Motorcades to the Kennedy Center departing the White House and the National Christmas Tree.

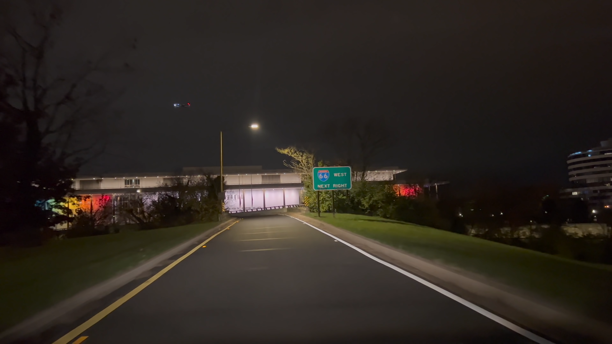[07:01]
and that's for the Kennedy Center Gala, the Kennedy Center honors that are tonight, attended by Joe Biden and Kamala Harris.